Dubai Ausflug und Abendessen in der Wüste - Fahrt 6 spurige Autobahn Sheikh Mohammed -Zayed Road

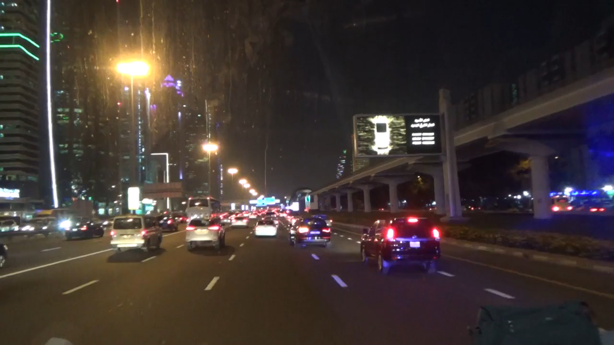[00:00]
Ja, aber jetzt will ich euch dabei durch. Hier sind wir eine 12-spurige Autobahn. Sechs Spuren auf jeder Seite, die geht die Mitte durch, dabei geht die durch. Das ist der Wahnsinn. Und wir fahren jetzt zum Hafen zur Alte.